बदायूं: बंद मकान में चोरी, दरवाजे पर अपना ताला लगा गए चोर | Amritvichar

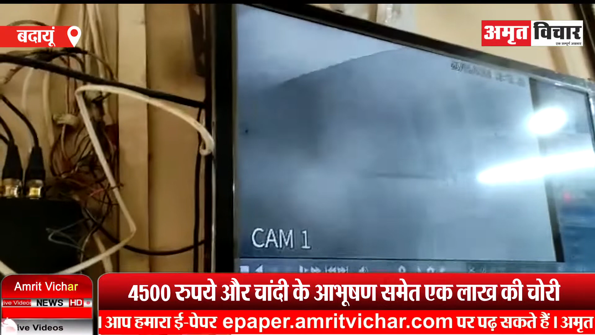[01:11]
साथी चोरी की घटना घर में लगे CCTV कैमरे में कैद हो गई जिसके अधार पर पुलिस ने चोरो की तलाश शुरू कर दी है।